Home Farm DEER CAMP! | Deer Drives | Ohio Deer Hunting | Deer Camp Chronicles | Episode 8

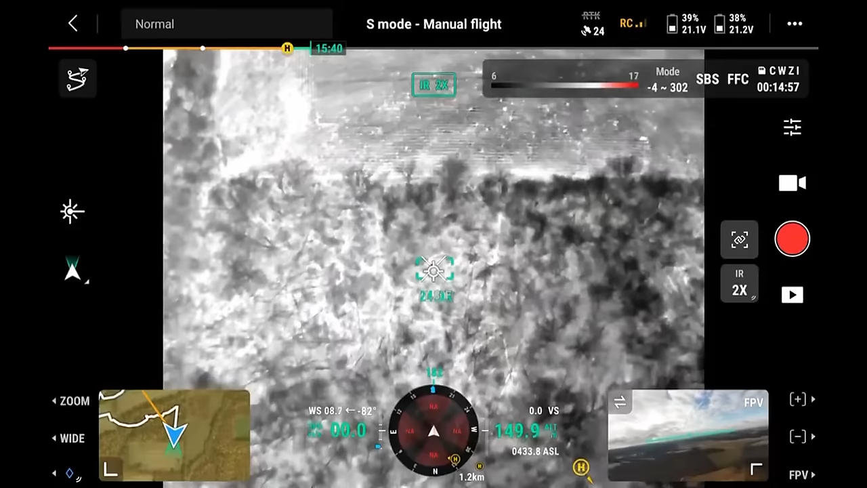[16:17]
Some dead deer were found, and some good bucks, but there was no sign of the one we were looking for.
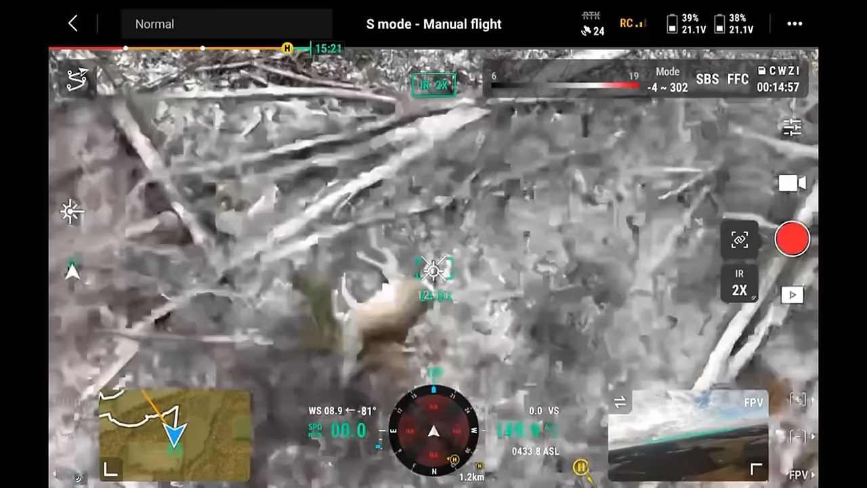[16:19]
But thanks to the trail cameras, we found out in the coming days that the shot was not lethal.